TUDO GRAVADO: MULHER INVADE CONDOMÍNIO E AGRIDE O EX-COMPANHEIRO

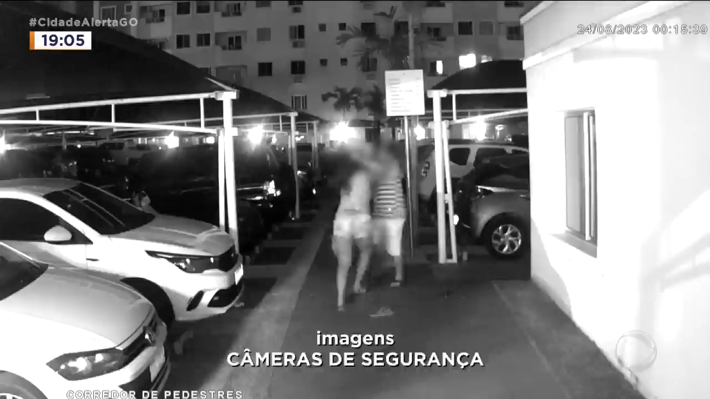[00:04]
A briga dura pouco, da invasão ao condomínio até a chegada da polícia e consequente prisão da suspeita de agressão.